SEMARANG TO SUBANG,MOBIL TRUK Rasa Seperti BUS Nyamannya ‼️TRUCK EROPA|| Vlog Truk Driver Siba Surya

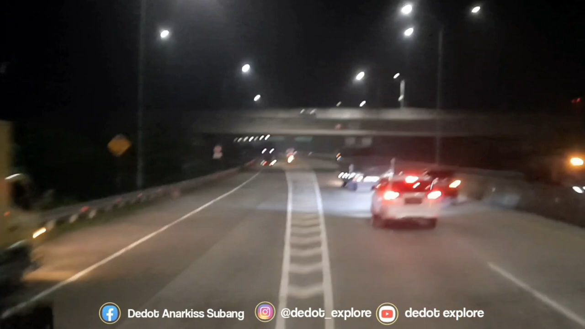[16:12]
Pemalang, andai kata ada uang banyak mah enak gaspol terus. Tol panjang, cuman memang kekurangan kalau ngetol panjang ini mata cepat lelah guys,
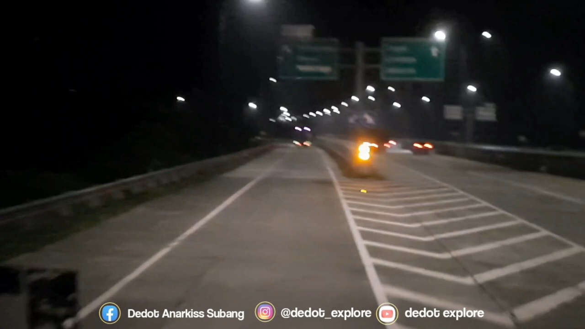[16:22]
alias jenuh karena monoton gas terus. Jadi harus diselingin. Wah ini udah hancur lagi aja nih. rawan soalnya kecepatan tinggi, mereka nggak ngerem dari jauh, udah hancur lagi aja tuh guys. Duh ya Allah.
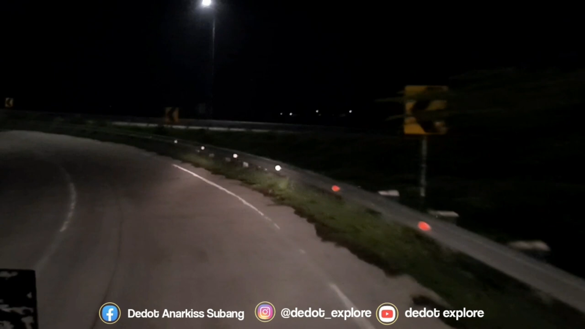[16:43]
Hati-hati masih, kalau bila mana kalian untuk mau akses keluar tol, jangan dibetot terus, kurangin gas dari jauh-jauh sebelumnya. Jangan percaya rem kalian pakem, karena kita nggak tahu sistem pengereman itu apesnya kita nggak paham, errornya gimana kita nggak tahu. Jadi jangan menyepelekan jalur guys.
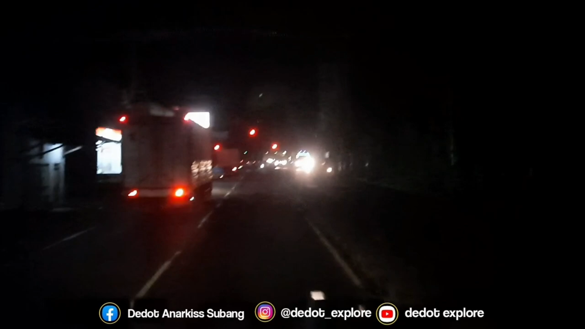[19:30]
Ini lampu merah nanggung nih guys. Masalahnya pertigaan jalan kecil, bukan jalan utama. Jalur gede ada mobil, bis segala macam, jalur warga. Tapi dibikin lampu merah.
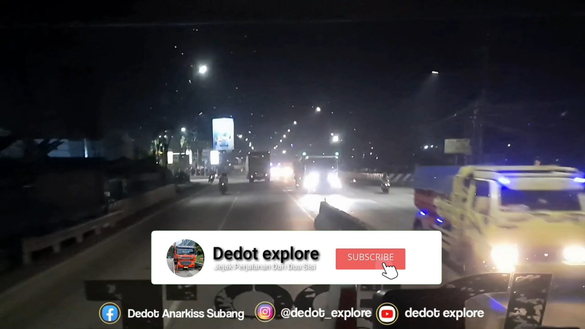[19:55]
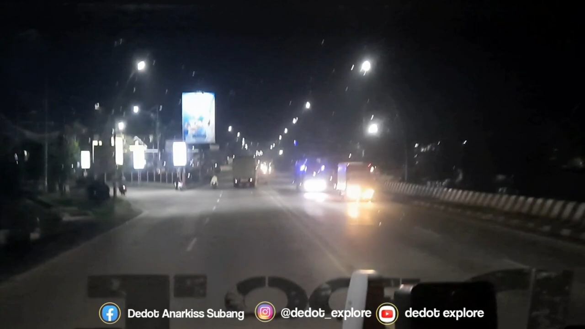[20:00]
Memasuki wilayah kota Tegal guys, Tegal. Ini jalur lingkarnya lagi ada perbaikan nih guys, lagi dibenerin. Langsung nanti lewat tengah kota Tegal guys. Orang ngapak, orang penak. Ini salam untuk orang-orang Tegal ini dan orang-orang ngapaknya nih.
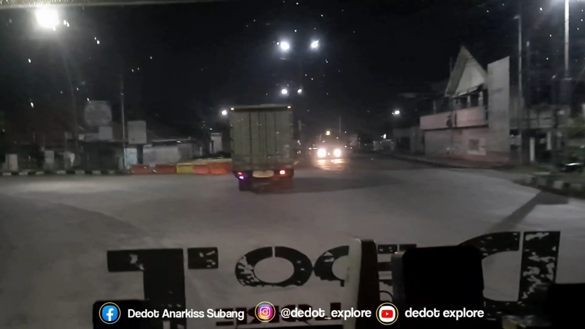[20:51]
jadi nggak muter-muter orang gangsing. Kontainer mah pada ngambil kiri. Kalau bahasa Jawa mah kiwo. Banyak lampu merah sana guys. Bukan lampu merah mas, Bang Jo.
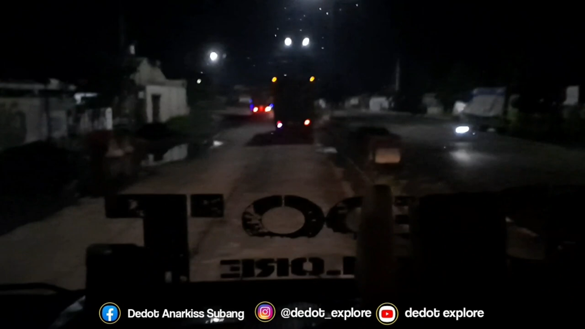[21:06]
Dulu waktu bongkaran Pekalongan apa?
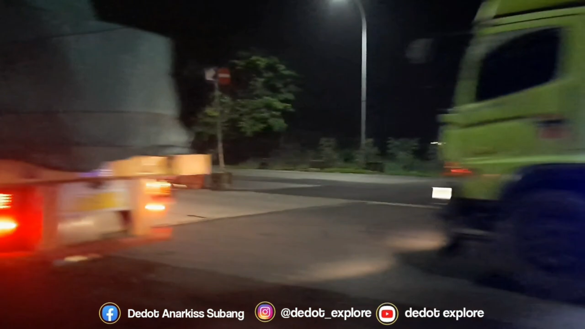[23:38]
Habis ketiduran di depan gerbang tol guys.
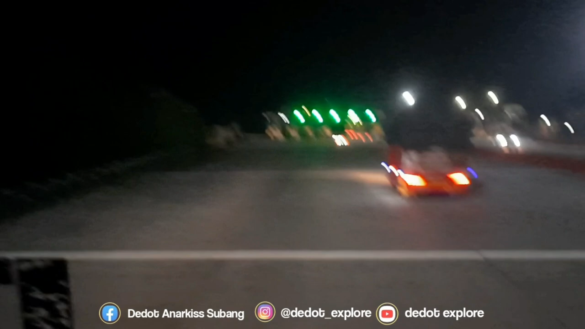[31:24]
Orang jalan ada yang ngambil jalan langsung orang. Aduh, ngeri.
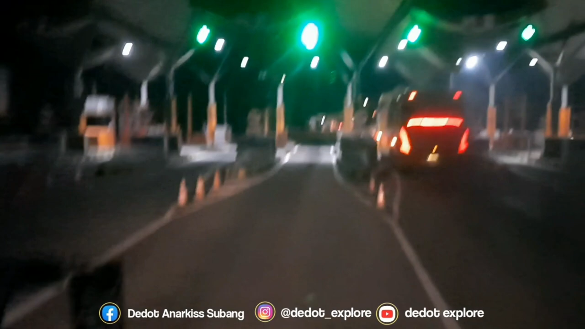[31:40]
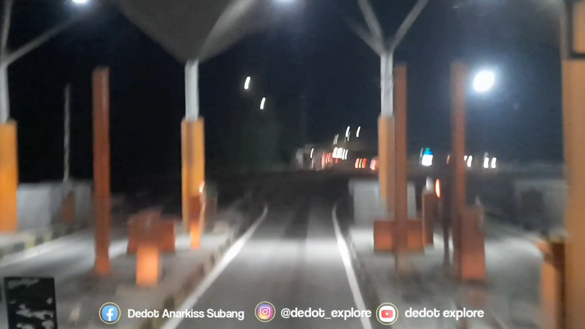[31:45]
Menanjak guys, alias jalur mendaki, dan sebentar lagi jalur turunan. Batu Belenang Cipali nih guys. Biasanya di sini suka ada orang yang suka ngambil-ngambilin uang guys.